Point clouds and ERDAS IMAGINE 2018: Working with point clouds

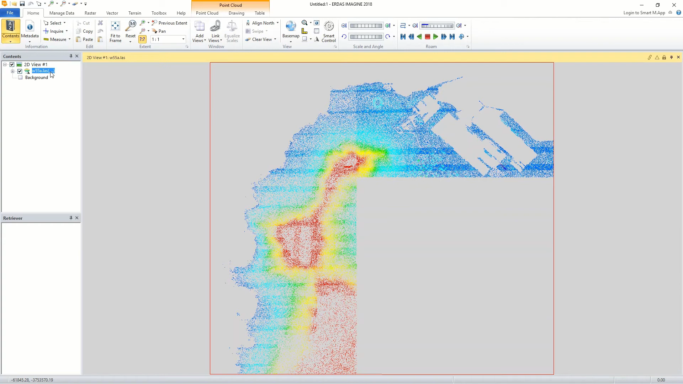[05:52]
In this case, W55A.LAS... We can also add additional point cloud files to the collection. Right click the name of a point cloud collection layer in the contents panel and select add point clouds. We will now add the remaining point cloud files into the first collection.
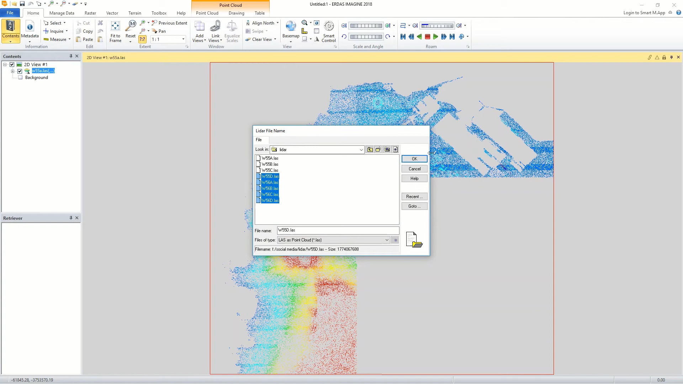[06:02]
The files are added to the collection. Point cloud files by default display by elevation ramp. However, they can also display by other attributes such as classification, intensity, file, return information, or RGB information. For attributes that have discrete classes, such as classification, display colors can be changed for each class. For attributes that have continuous ranges, such as elevation, display color changes are made by the selection of a color ramp. To change display attributes and color, do the following.
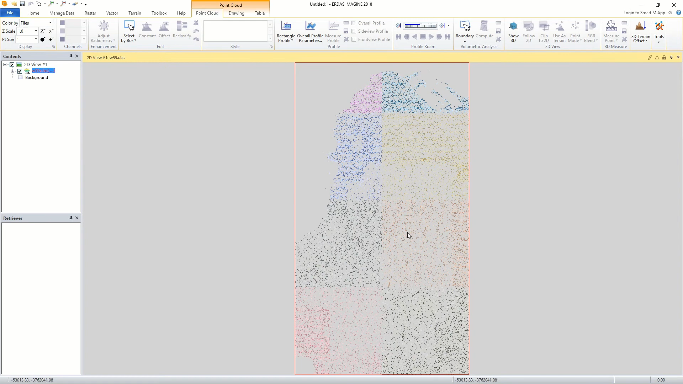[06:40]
Click on the point cloud file from the table of contents and open the point clouds tab. From the point clouds tab, locate the color by list of the display group and select the attribute to use for the display. You can either style the points based on classification, intensity, file, return information, or RGB information.
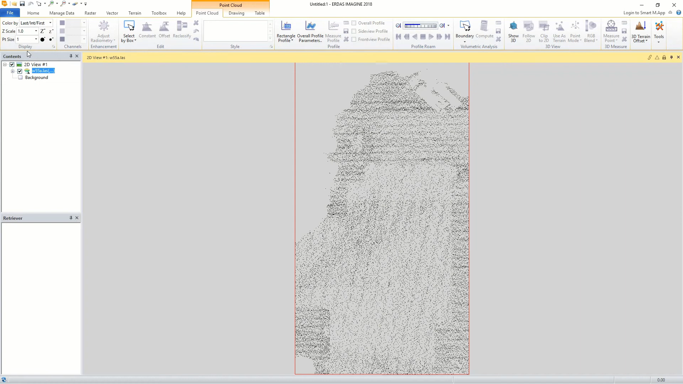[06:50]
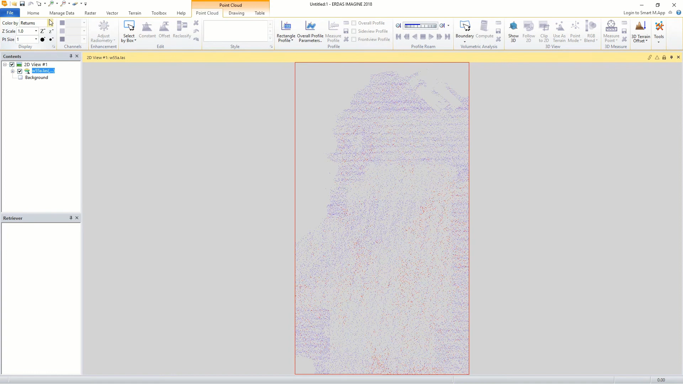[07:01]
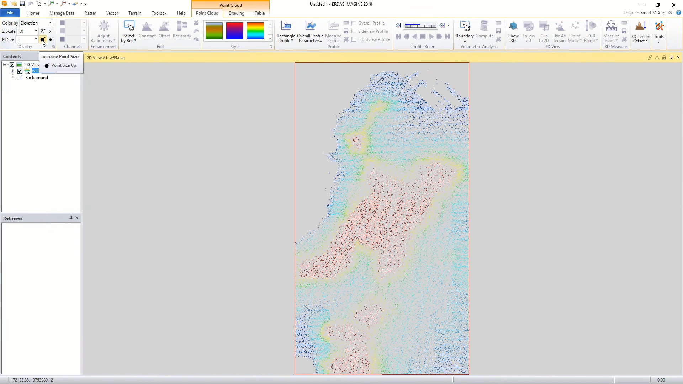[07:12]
change the display size of the point clouds by selecting a value from the PT size list.
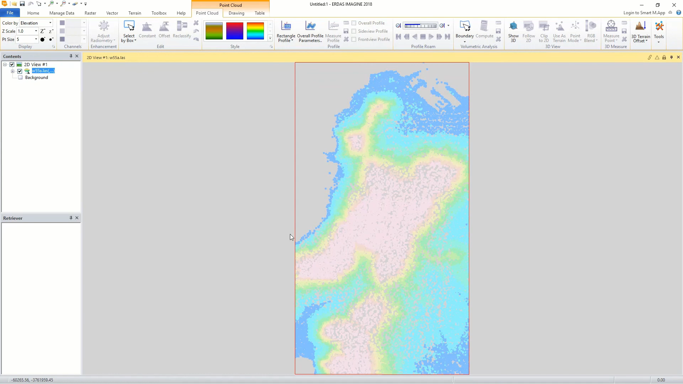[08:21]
The software is also designed to handle and manipulate large and multiple point cloud data at once in planimetric view. ErdisImagine provides the user with more control.